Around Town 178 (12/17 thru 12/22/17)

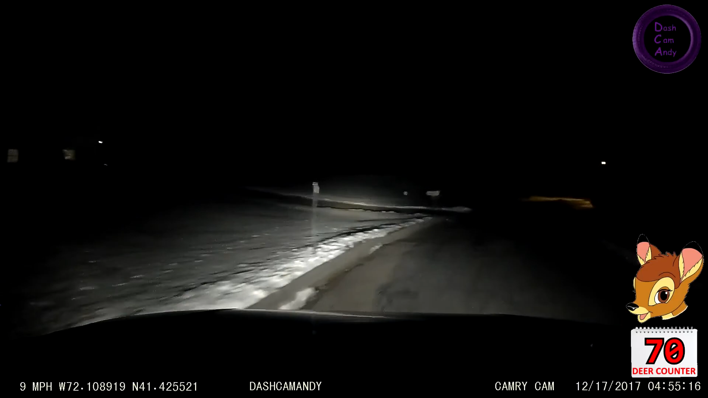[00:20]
Hi, dear. Just calmly walk in front of me.
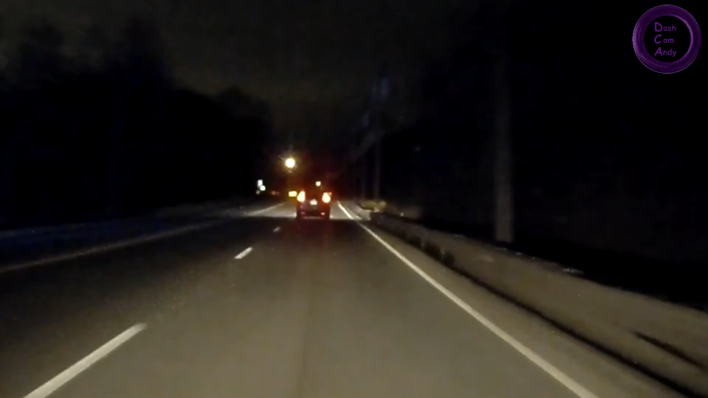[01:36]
Stop weaving back and forth, CRV.